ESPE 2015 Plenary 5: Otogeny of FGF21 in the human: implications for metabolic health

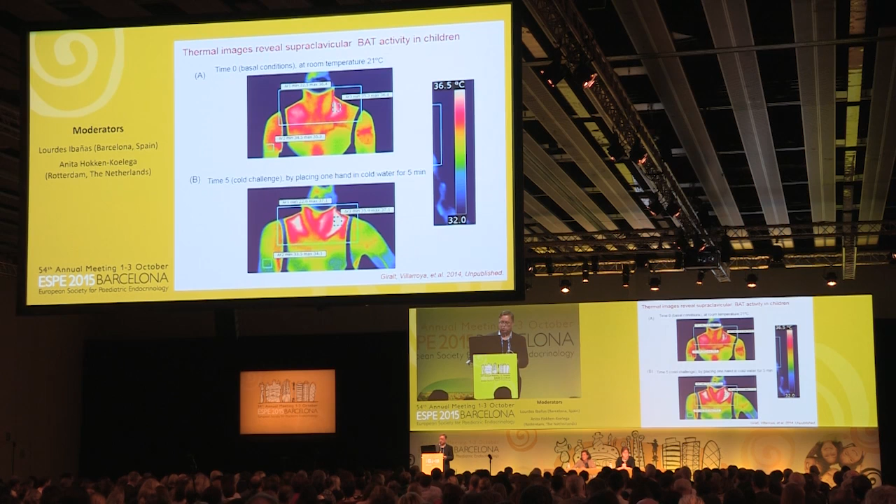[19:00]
And I just wanted to mention some recent technology that was developed by our research group in the United Kingdom and that we adapted. The browned lipid tissue in young kids is so relevant that you can even detect it and measure it using a high sensitivity thermal imaging system. It's really astonishing, but if you look here at the supraclavicular white area, which is the hottest area,